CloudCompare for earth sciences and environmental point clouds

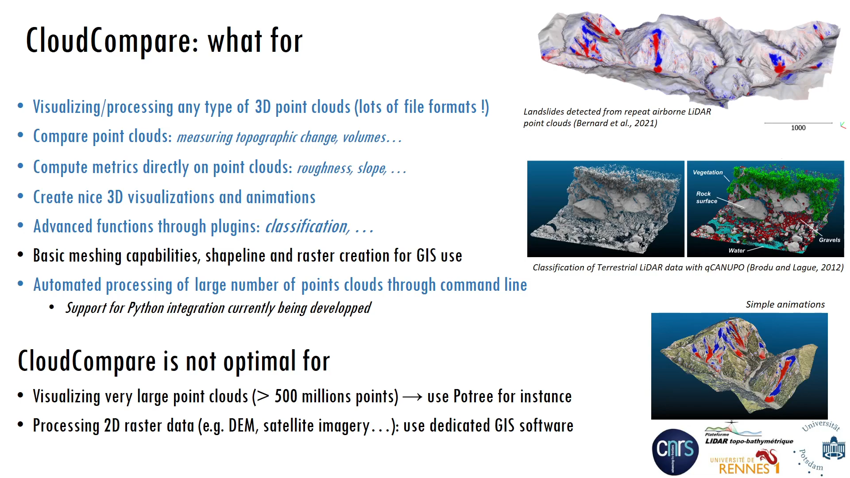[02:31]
Or it is really a 3D processing software. So if you want to process 2D raster data, such as DM or Satellite imagery, it is definitely better to use dedicated GIS software. A few hardware recommendations.